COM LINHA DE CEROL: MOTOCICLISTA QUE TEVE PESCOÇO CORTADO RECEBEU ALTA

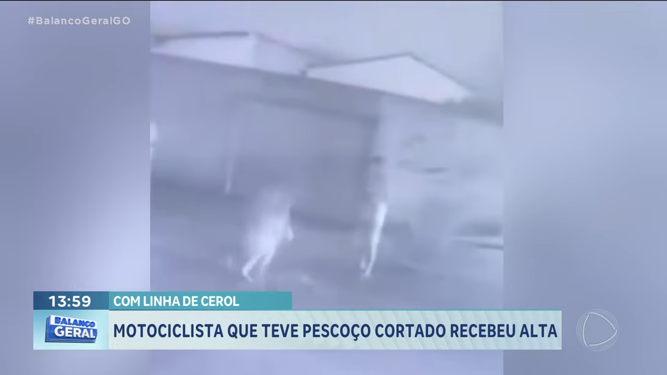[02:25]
O circuito de segurança de uma casa registrou quando crianças soltavam pipa. Nesse momento o Renan passa e cai da moto depois que a linha enrola no pescoço e provoca o corte.